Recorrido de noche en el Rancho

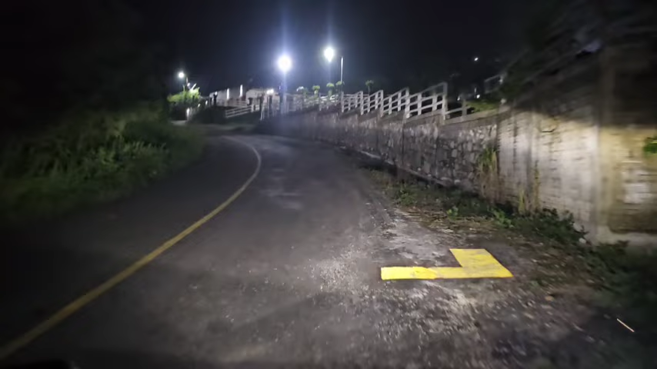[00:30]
Este es el rancho de Pollos Mazatepec.
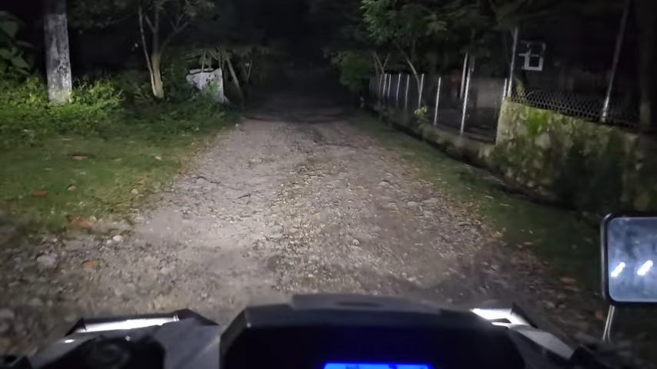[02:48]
Bien el alumbrado, aquí nos falta gallinero, falta un poco de luz.